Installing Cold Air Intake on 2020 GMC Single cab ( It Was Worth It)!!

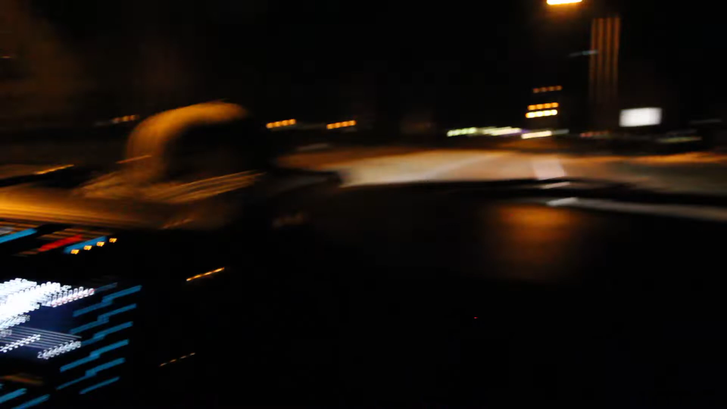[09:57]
i could hear the i don't know if they could hear it on the video damn it's fast as fuck boy
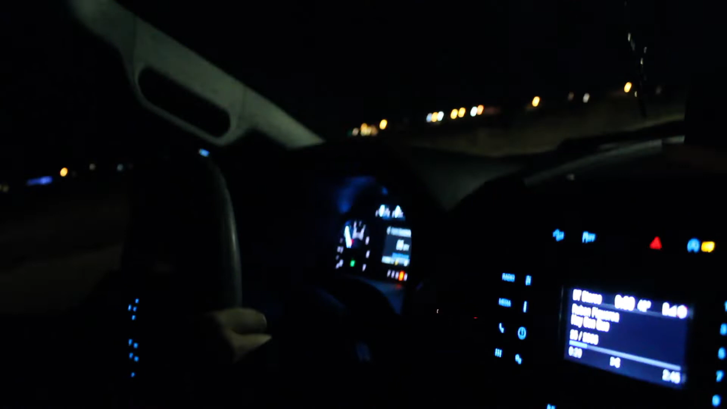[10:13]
it's fast as fuck hold up hold me up there's no cars here there was an orita